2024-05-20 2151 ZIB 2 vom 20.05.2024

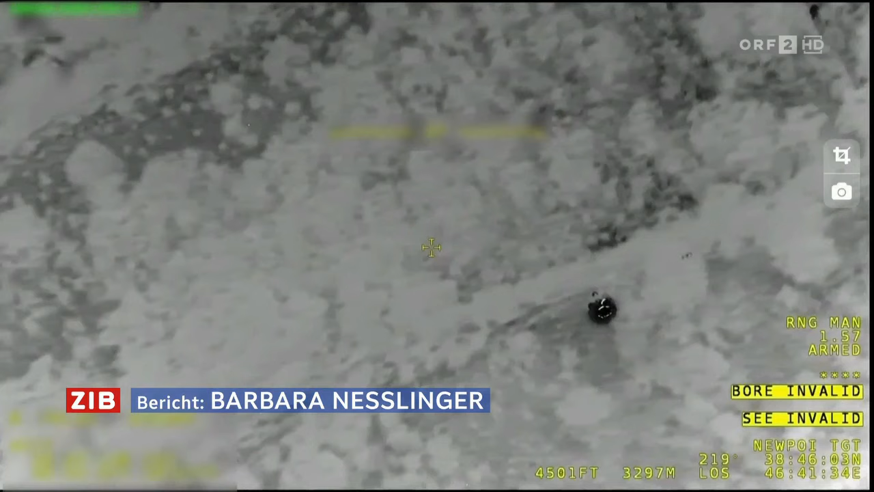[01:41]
Es ist eine türkische Drohne, die in den frühen Morgenstunden den Absturzort ausmacht.